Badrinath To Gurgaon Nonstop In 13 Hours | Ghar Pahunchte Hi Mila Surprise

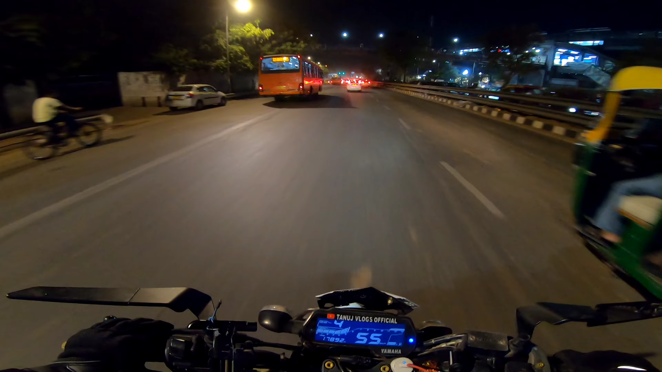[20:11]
फिर जाम, ग्रीन लाइट हो रही है तब भी जाम है, बताओ दुखी हो गया मैं तो। पहुंचते हैं घर, बाकी देखते हैं कुछ शायद खाने का मंगा रखा है घर वालों ने आज।